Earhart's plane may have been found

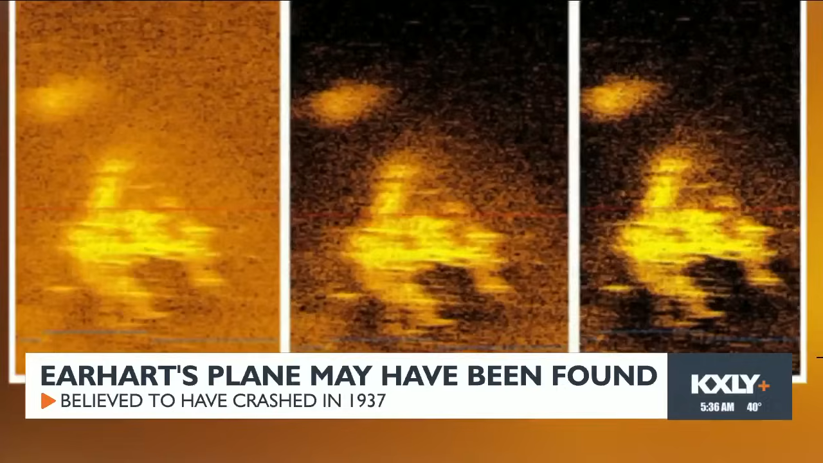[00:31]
An expedition led by Tony Romeo of Deep Sea Vision captured an airplane-like shape resting underwater within 100 miles of Howland Island.